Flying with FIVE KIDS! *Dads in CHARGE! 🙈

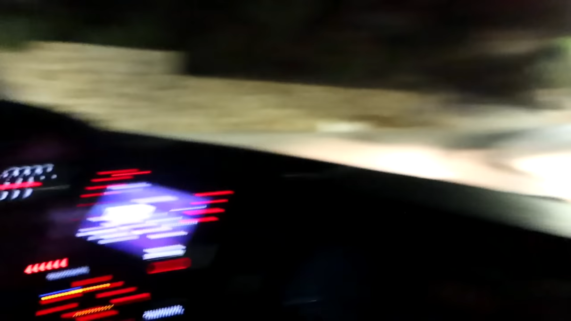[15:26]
I've got a feeling this is ours there. Like, that's a really high hill. And Joel's not being so great driving the manual and the hill stuff.